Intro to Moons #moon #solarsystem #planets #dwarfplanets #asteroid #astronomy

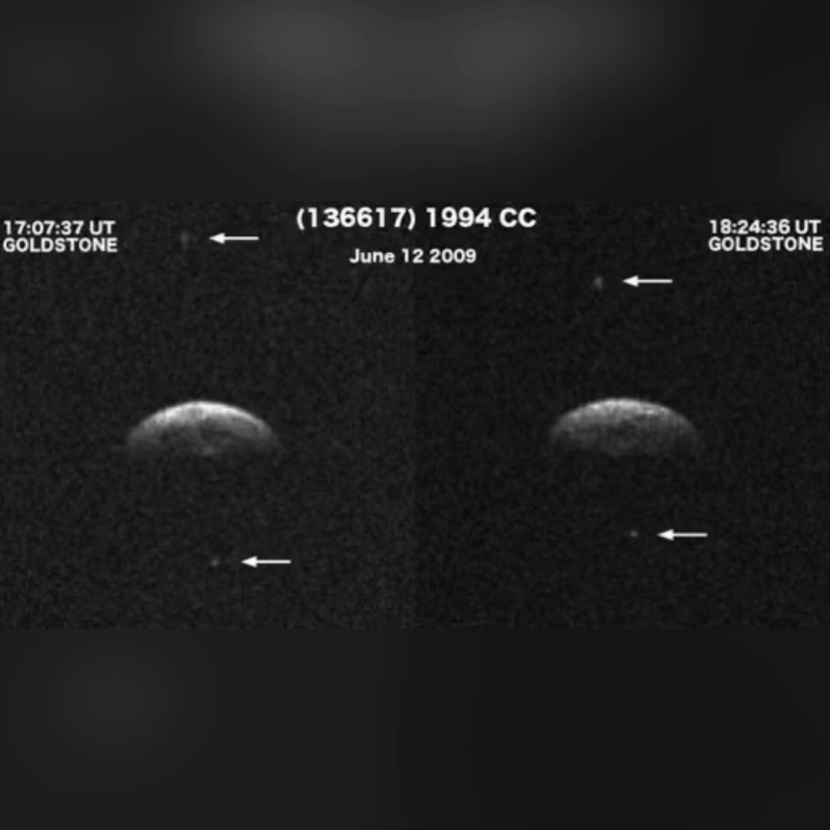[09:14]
This asteroid is tiny, but its moons are even tinier. Their names are Beta and Gamma. Next is Electra.